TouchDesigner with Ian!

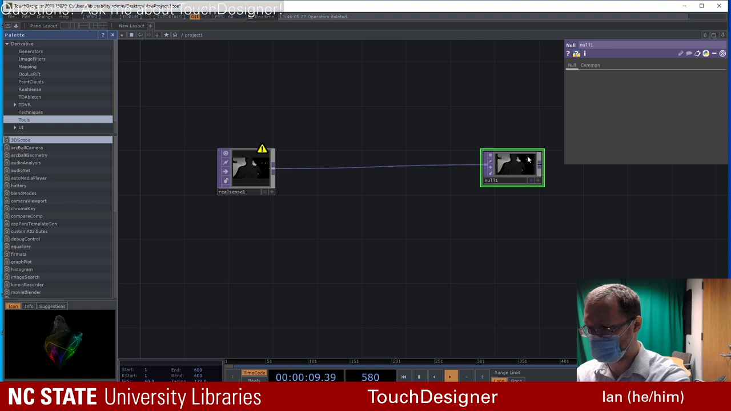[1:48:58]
So let me make sure that I've got my camera like pointed in some way that makes sense. All right, we're basically gonna output this null. So this is basically what the camera is seeing when it's calculating depth. Is it seeing the stuff behind me? The further back it goes, the wider it gets, and the more forward it goes, the darker it gets.
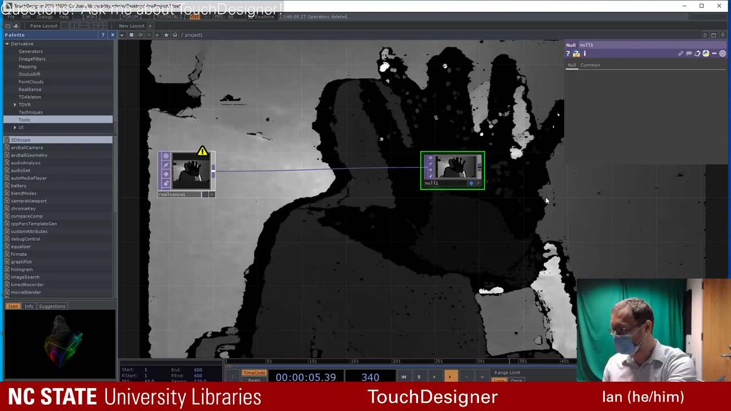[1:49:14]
So the things that are closest to the camera are black, things furthest away are white.
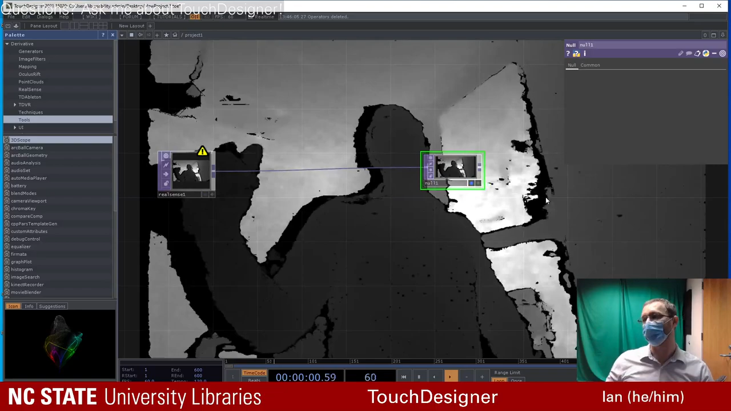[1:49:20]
This feed right now is pretty grainy, but you can do things with it. So for one, we can set the max depth buffer, and we can put it very close.
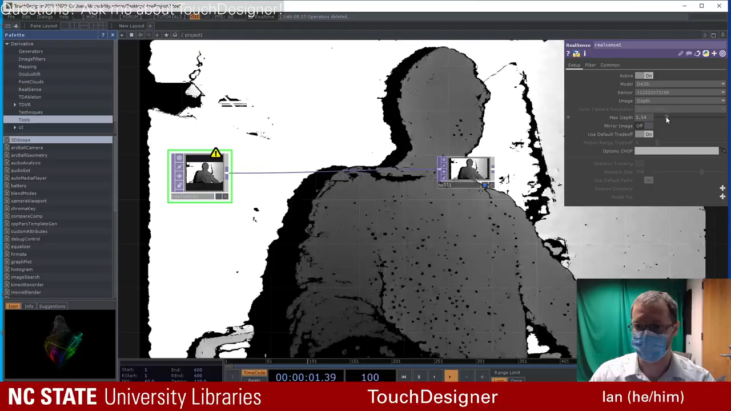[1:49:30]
So that now, instead, anything that gets close, there's just like everything, if you go back far enough, it just becomes white and isn't there anymore.
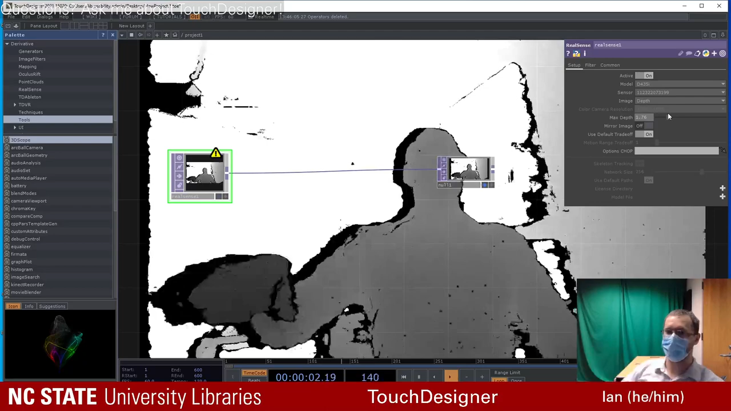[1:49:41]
We can also set a filter on it. Give it a sec, it will come up. Okay, cool. So now basically we've moved our depth of field up.
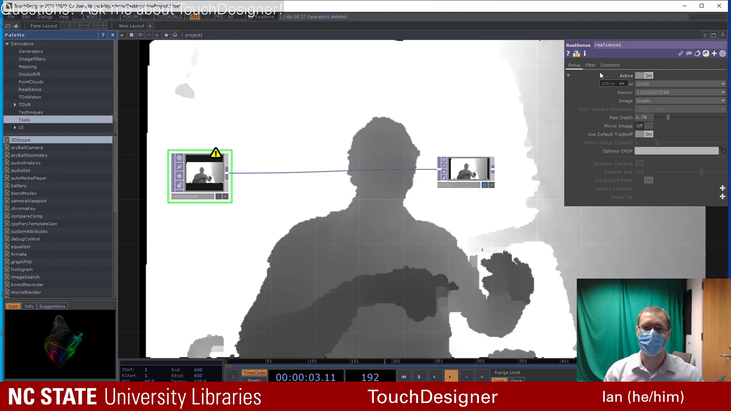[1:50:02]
Let me just make sure this is put in right. You'll notice that if I get too close to the camera, everything bogs out. It does have a minimum distance because it has two cameras that are using trigonometry to calculate depth. So I can't get too close or it gets confused, but I can get to about here.
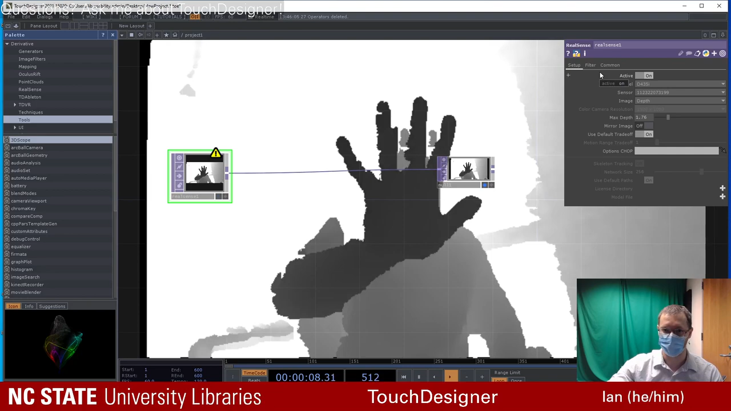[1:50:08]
I like it better when the colors are inverted, actually.
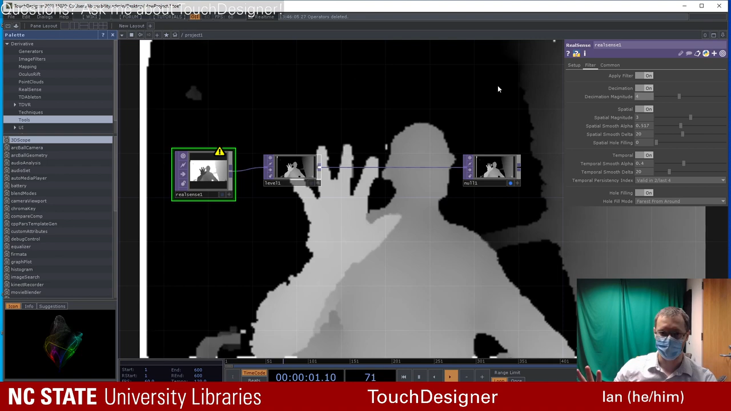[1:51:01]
You don't really need like a super high resolution depth feed, unless you're like trying to calculate like someone's like face or something. Okay, and then I'm gonna make some changes in my levels. I'm gonna turn this black level up. Yeah, there you go, background, get out of here. And I'm also, I wanna get rid of some of this noise.
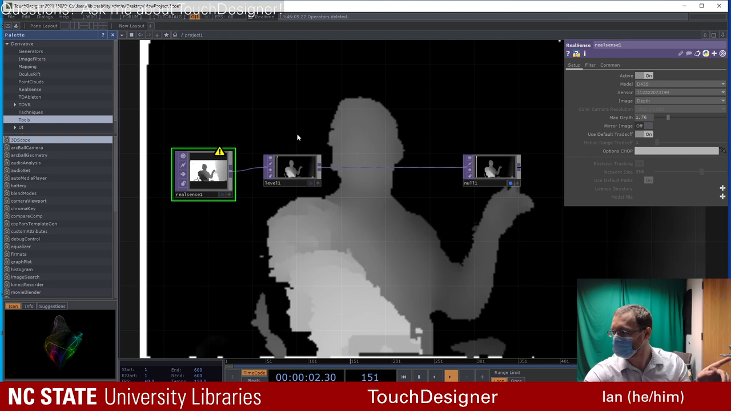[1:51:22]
You see, I've got a lot of noise on this side of the screen, like over here. So I'm gonna try to get rid of some of that. So real fast, in my filter, we've got hole filling on, and we'll do some spatial hole filling as well. Yep, turn that up something like 4.
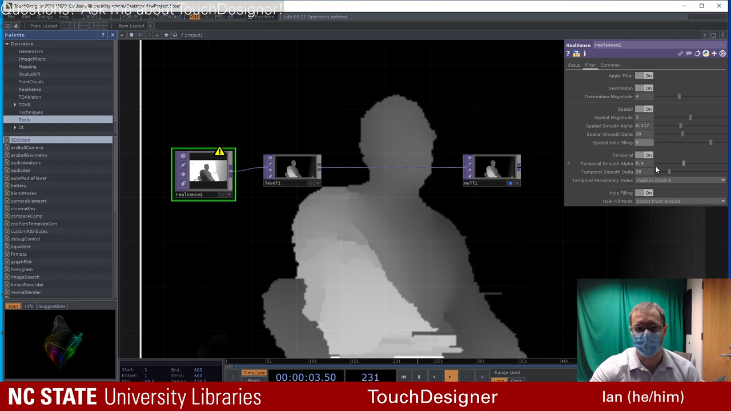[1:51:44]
Okay, so that's good. We still have some noise at the bottom, but I think that's overall okay. I just wanna check and see. Okay, yeah, nice. So now what we have is, if you look through,
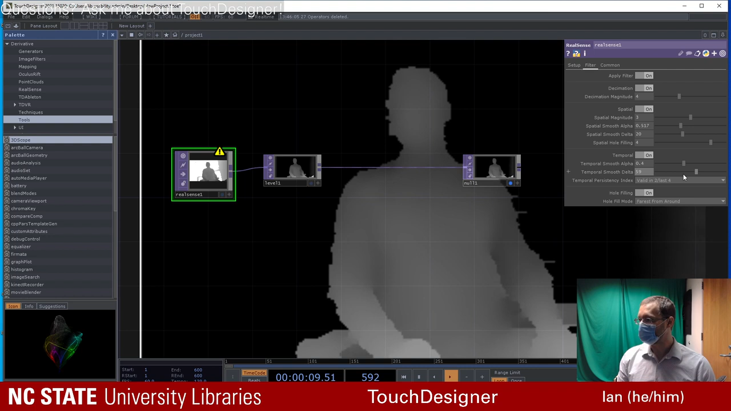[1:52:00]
mostly the background's gone because I set the depth filter. Like, look, I can just disappear into the background.
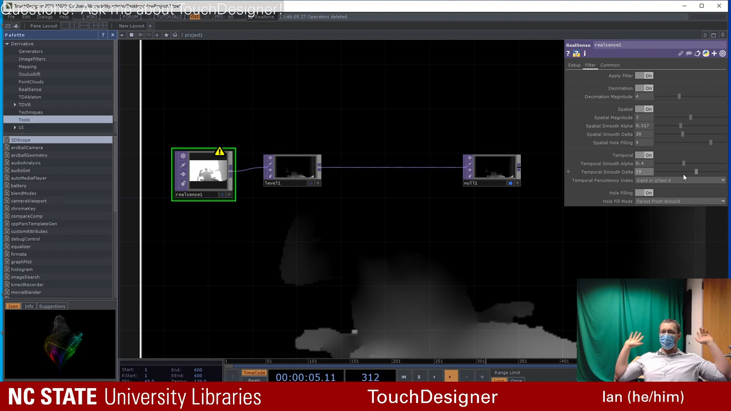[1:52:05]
and I can come back and I can make that even smaller too.
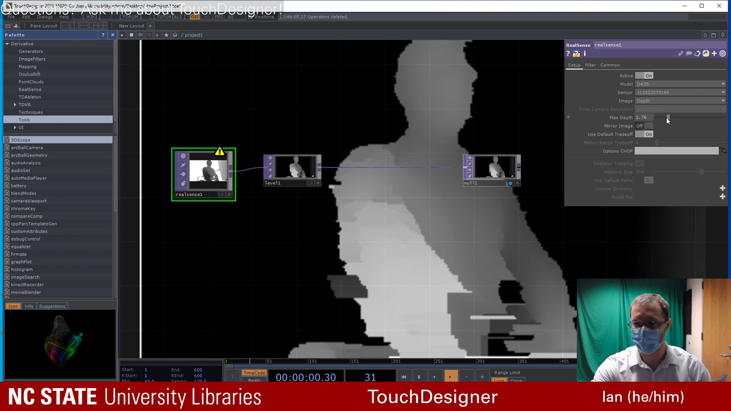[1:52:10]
So if I want to do something for like my own hand tracking, I can do something like this, where I can bring this into the front and then go through. So now for intents of like messing with stuff, like basically I don't exist past this point, right? It's all black.
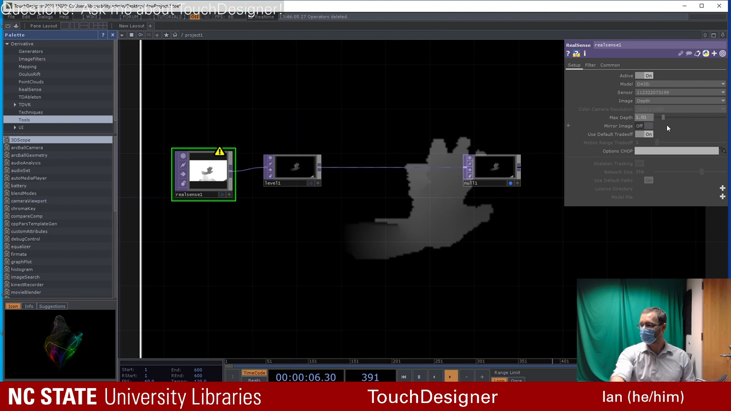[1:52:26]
So if I want to do like a hand tracking or blob tracking, I basically can use this depth camera and I